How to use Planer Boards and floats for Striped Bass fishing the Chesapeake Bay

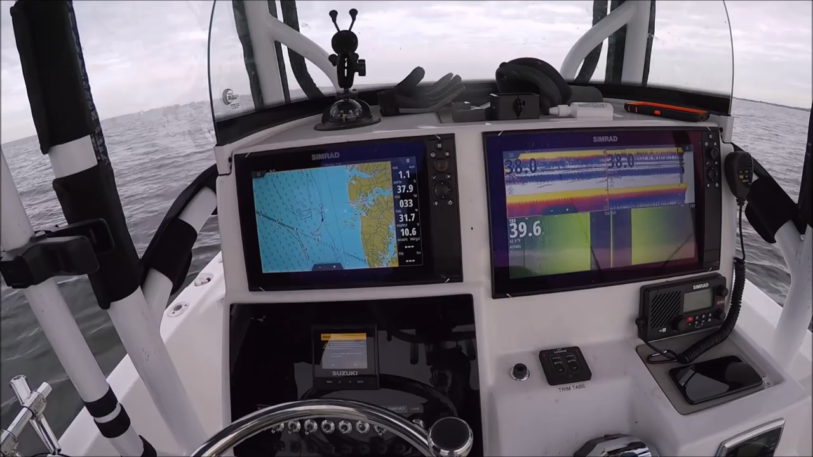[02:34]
there may not be any fish here but we are going to cover water trying all right so you see we're doing 1.1 mile an hour 1.2 1.1 1.3 and the motor guide is only set on three